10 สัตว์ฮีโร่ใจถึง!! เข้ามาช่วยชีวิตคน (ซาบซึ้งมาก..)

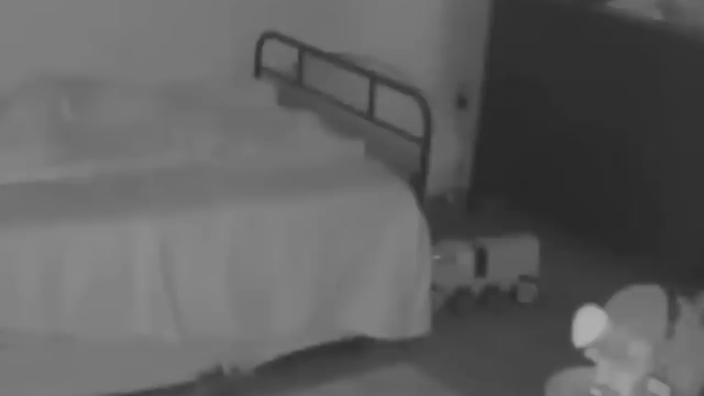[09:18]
จะนอนแล้วเพราะโดยปกติสุนักส่วนใหญ่ที่เลี้ยงกันมันจะงีบหลับทั้งวันเลยในคลิปจะเห็นeltворายว่า สุ
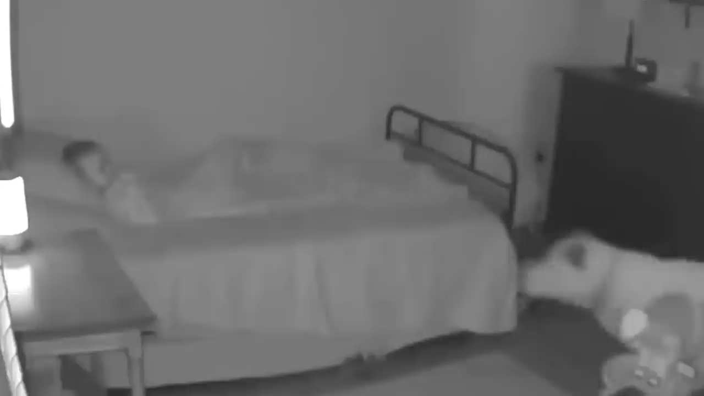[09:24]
นักตัวนี้มันเดินมาดูคนในบ้านว่านอนหลับฝันหวานหรืออย่างซึ่งก็ไม่ใช่เด็กคนเดียวพอเดินดูเสร็จก็มุ่งตรงประยังห้องต่อไปเช็คดูทุกห้องแพรมดูอย่างละเอียดสะด้วยฉะ
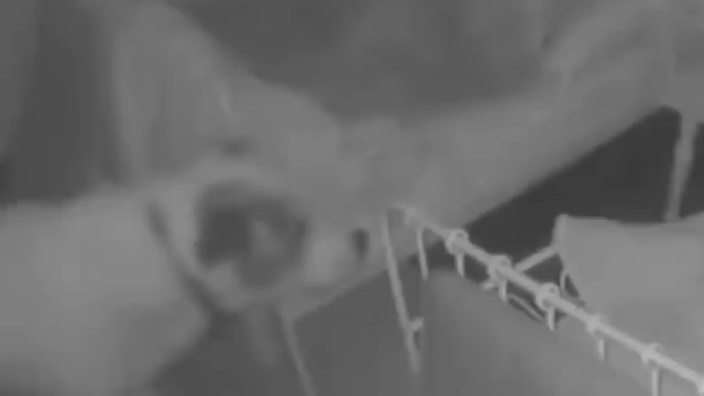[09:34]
งกหน้าไปดูอย่างใกลเพื่อgency اخวามมั่นใจว่าทุกคน스를หลับจริงพอหลังจากดูเรียบร้อย สุดนักตัวนี้ถึงเข้านอนแม่บ
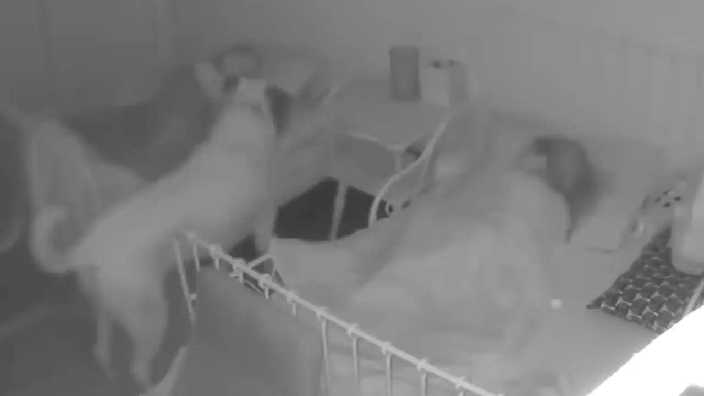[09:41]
างออนเจ้าสุดยอดมาก ทําหน้าที่เป็นพ่อเด็กได้เลยเนี่ยเกิดมาไม่เคยพบไม่เคยเจอ มาที่รูปภาษาขนาดเนี้ย